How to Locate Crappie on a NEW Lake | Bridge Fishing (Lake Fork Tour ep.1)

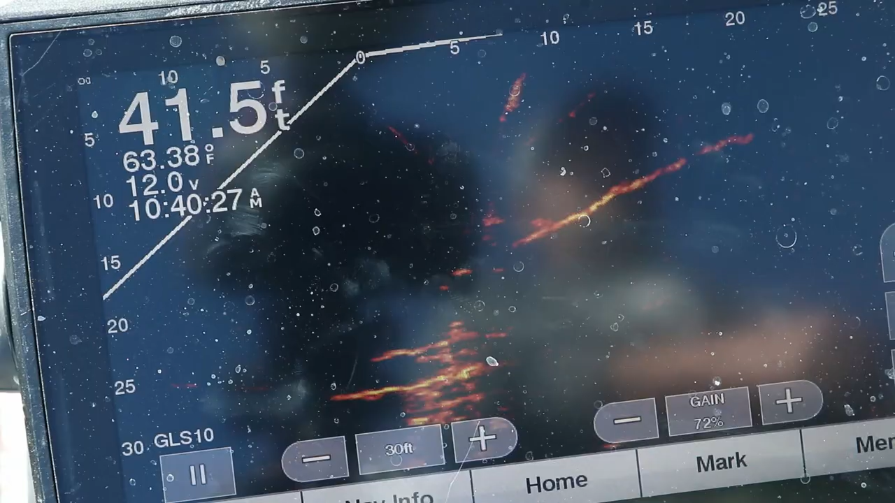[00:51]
On screen: depth 41.5 ft, water 63.38°F
on just one tree this is basically where i've been told to find them well this tree is actually not where i was supposed to find them but branch trees i know when you fish lake of the pines even even in mississippi back
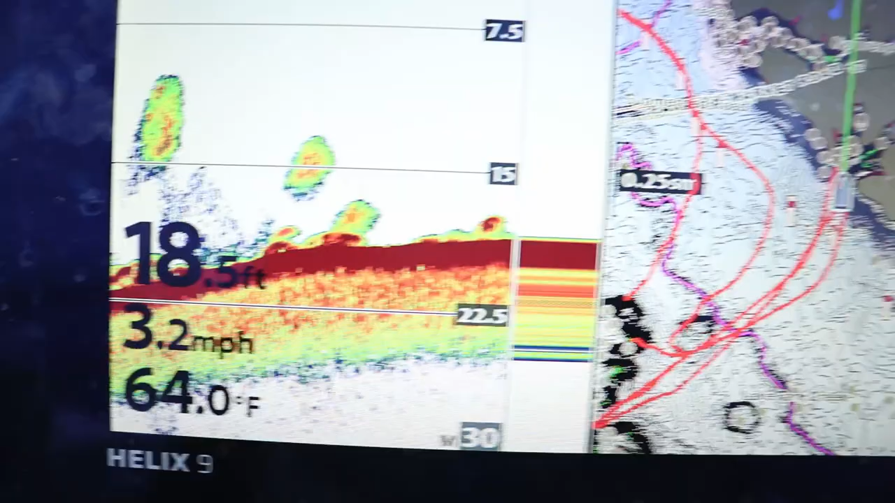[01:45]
On screen: depth 18.5 ft, water 64.0°F, speed 3.2 mph
and normally when you see stuff like this on the bottom i would think those are fish but there's there's there's so many stumps and pieces of timber there's a ball of shad right there
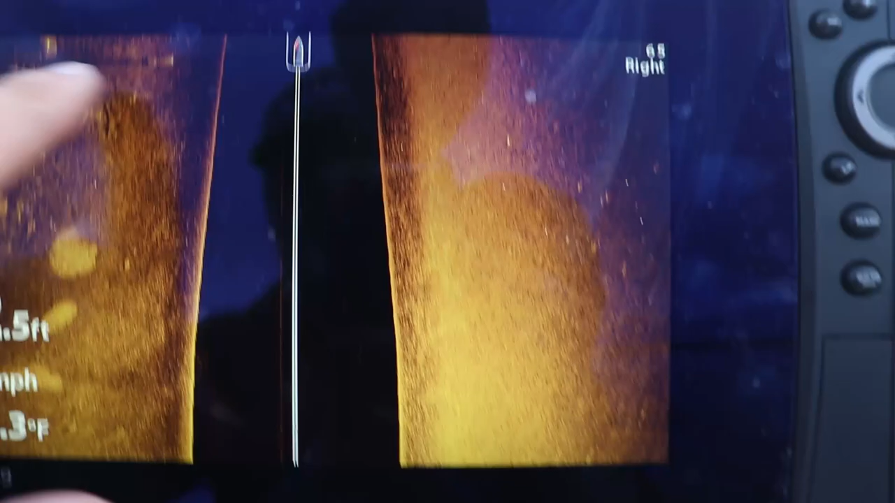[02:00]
and these are all trees sticking up the
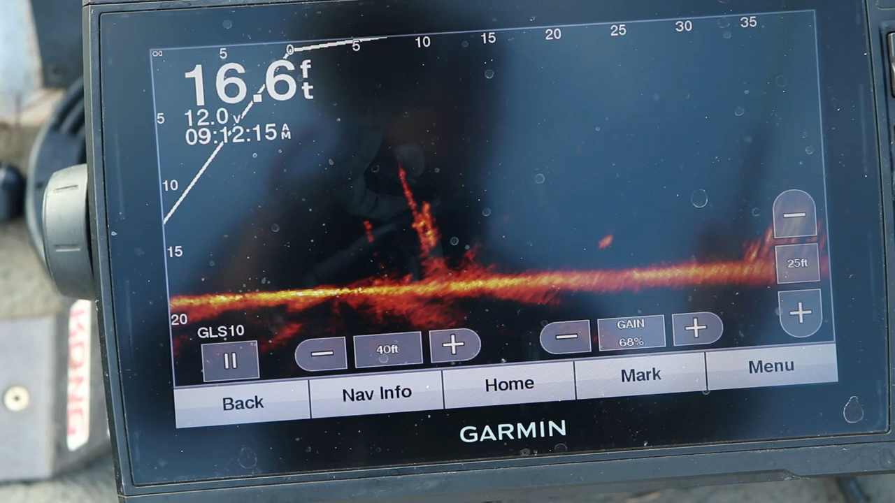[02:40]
On screen: depth 16.6 ft
there's some more too further out
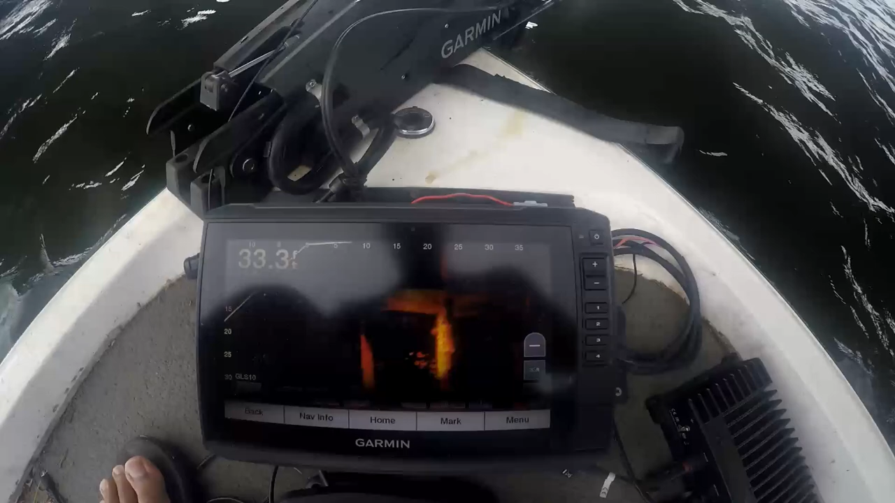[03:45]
going to flicker probably but there's those fish right there i know the screen's
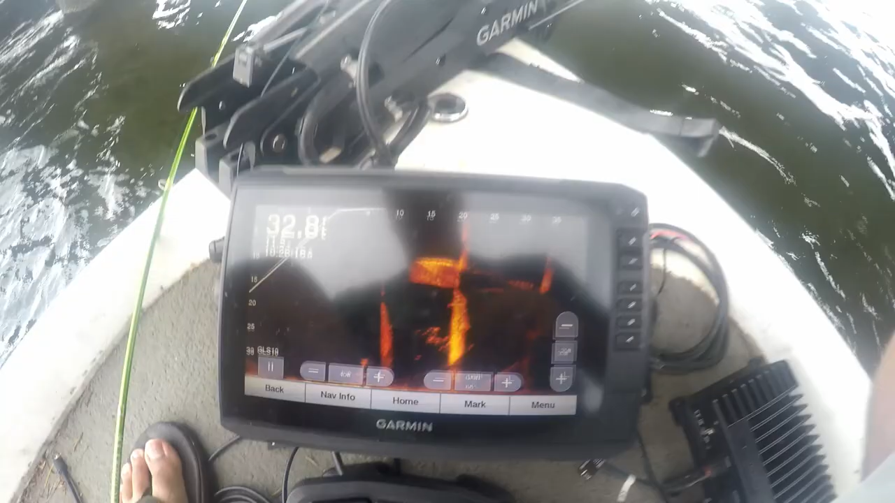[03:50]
flickering that's because the shutter speed isn't set on the gopro to
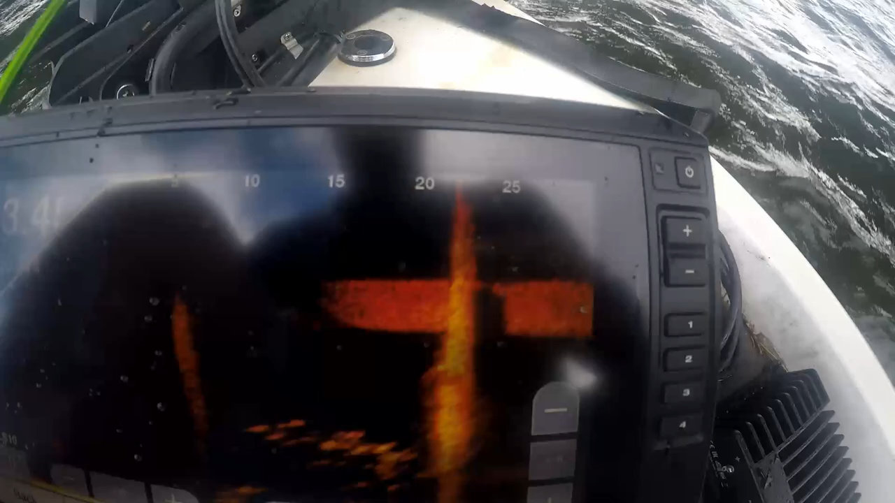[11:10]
flicker but they're stacked up underneath this i guess concrete
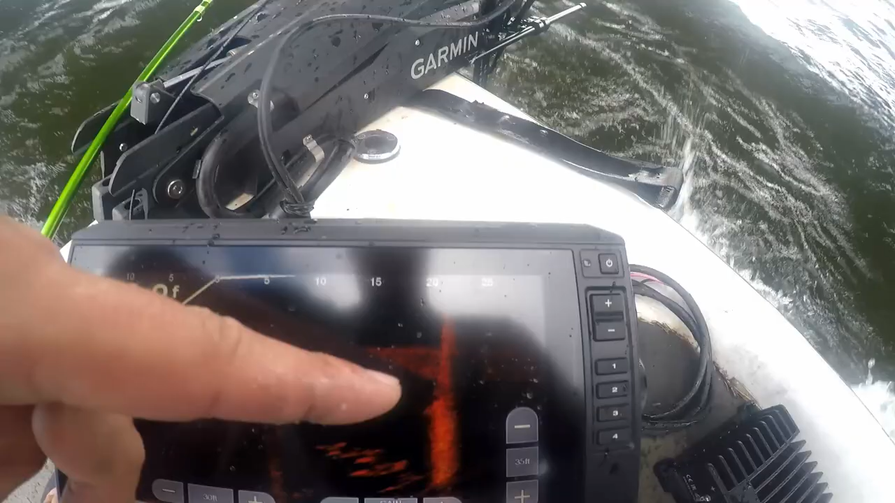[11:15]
slab between these two pillars that's where these fish are
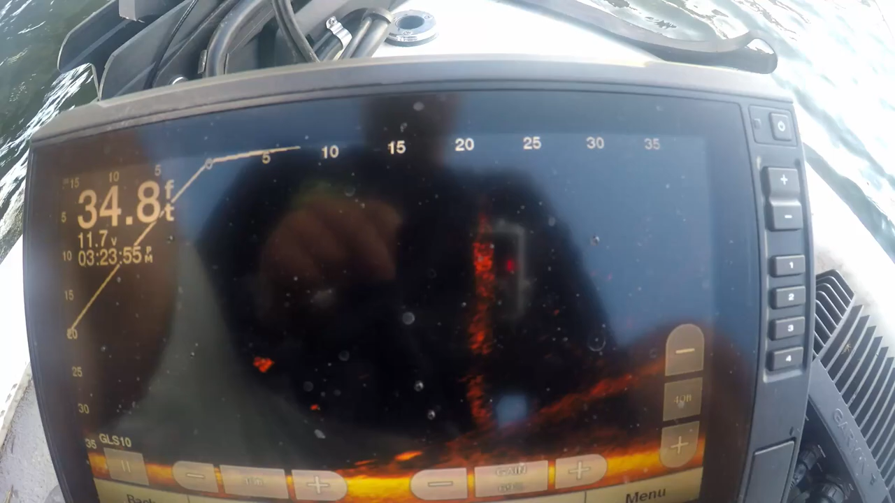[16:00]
On screen: depth 34.8 ft
between those two pillars here oh we're behind it
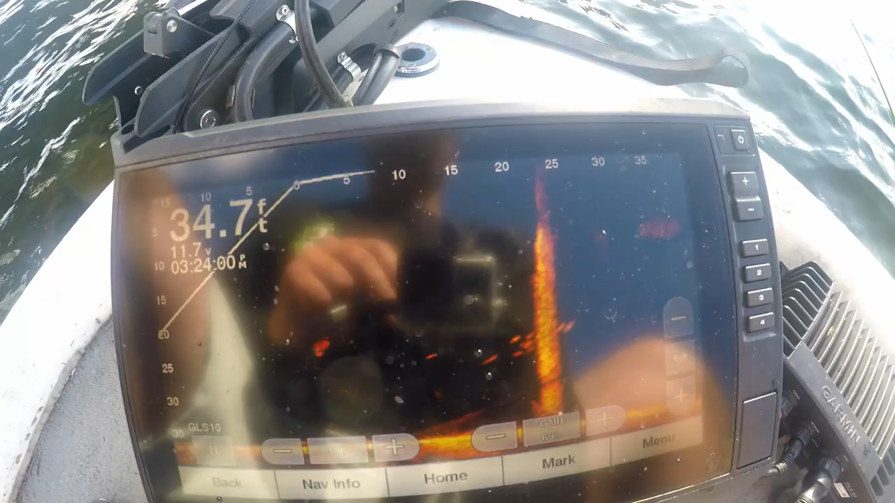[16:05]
On screen: depth 34.7 ft
you can see those fish right there on that pillar i'm just pitching that jig and kind of letting it slow fall